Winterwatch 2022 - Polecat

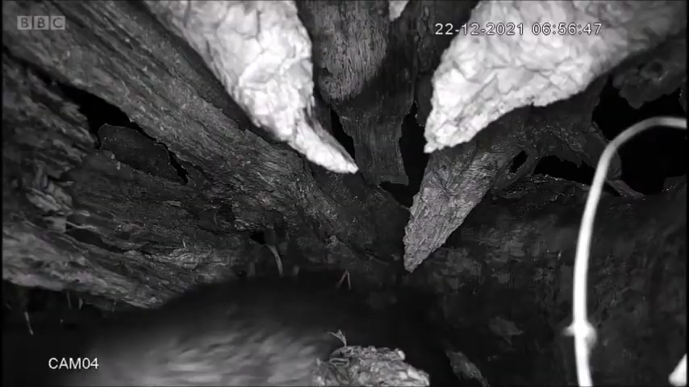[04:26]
And then, as you saw, the heron came in. And look what happens here.